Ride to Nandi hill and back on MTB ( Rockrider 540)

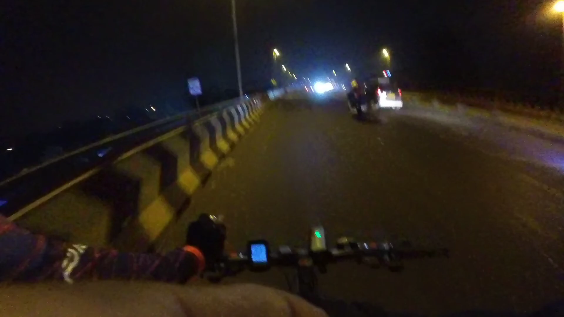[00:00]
Hey, we are heading to Nandi Hills. There's a light on this way, Prakash MD.